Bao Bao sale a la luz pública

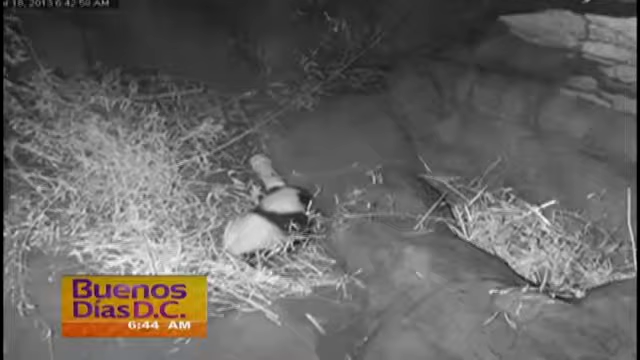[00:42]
Ya tiene casi cinco meses y ya por fin va a ser su debut público. Ay, tan precioso. Hoy lo lanzamos al estrellato. ¿Y qué tan grande está, María, manejas esa información? ¿Qué tan grande está? ¿Cuáles son las dimensiones de Bao Bao? Sí, Bao Bao, bueno, como digo, tiene casi cinco meses y ya pesa aproximadamente unas 17 libras o como aproximadamente ocho kilos. Básicamente está como unas 25 pulgadas de largo y bien redondita. Ay, redondita. Ay, redondita, redondita.